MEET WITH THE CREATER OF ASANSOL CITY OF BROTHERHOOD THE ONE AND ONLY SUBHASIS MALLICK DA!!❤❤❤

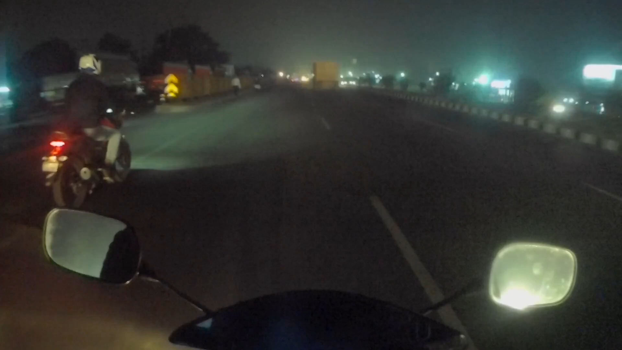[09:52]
अभी बेना चीडी क्रॉस कर रहे हैं, बेना चीडी, और ज़्यादा टाइम नहीं लगेगा जाने में।
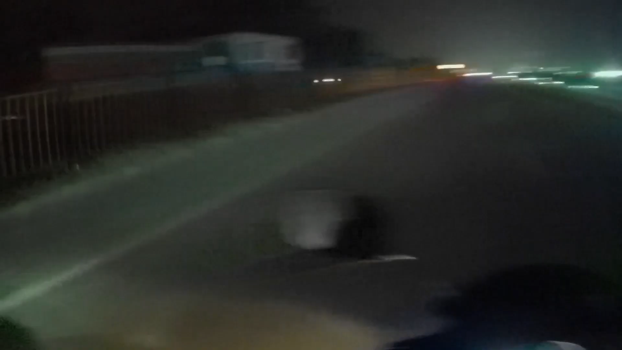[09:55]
तो शुभम,
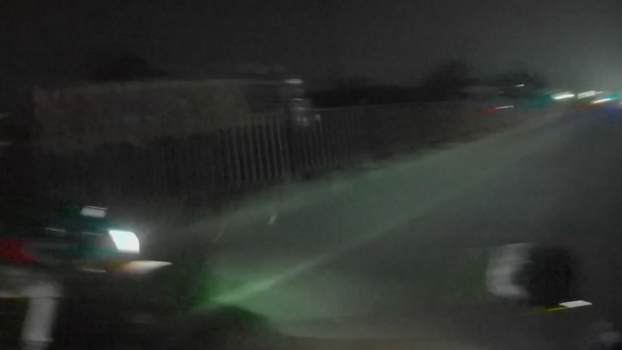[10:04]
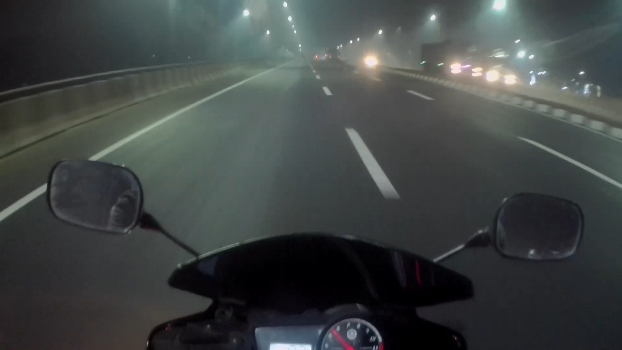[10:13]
गाइस अभी पंजाबी मोड़ पहुंच गया हूं।